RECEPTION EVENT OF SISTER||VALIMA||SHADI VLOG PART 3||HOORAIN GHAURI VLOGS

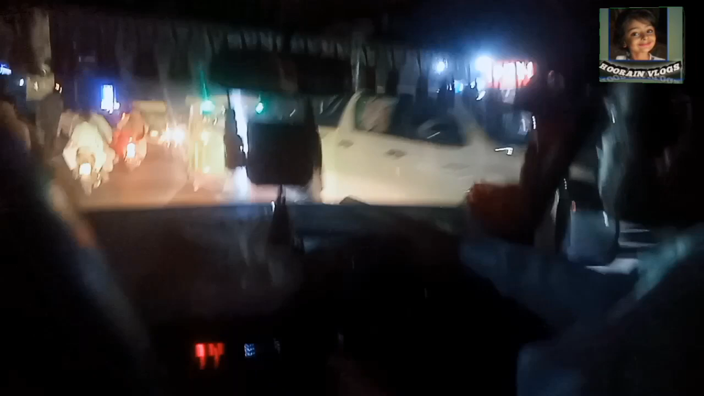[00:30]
तो आज वलीमा है और हम लोग वलीमा अटेंड करने के लिए जा रहे हैं अलबरकत हॉल में। तो करीब ही था हॉल, तो हम लोगों को बहुत ज़्यादा टाइम नहीं लगा, हम लोग जल्दी पहुंच गए थे हॉल में।
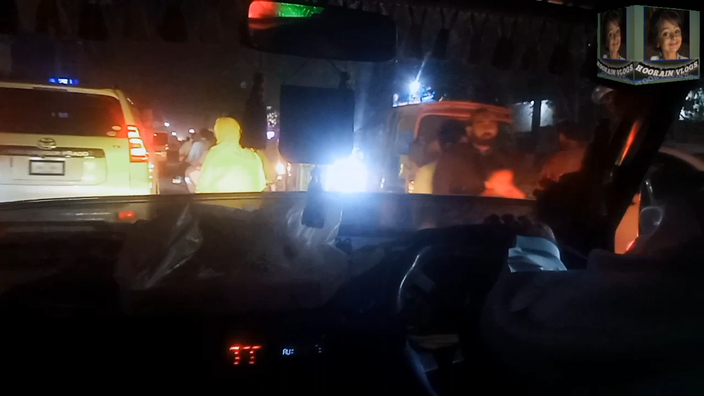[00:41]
और यहाँ बहुत ज़्यादा ट्रैफिक था, रश था, बहुत ज़्यादा रश हुआ हुआ था। ईद के दिन थे, जाहिर सी बात है, तो सब लोग मिलने मिलाने वाले काम चल रहे थे।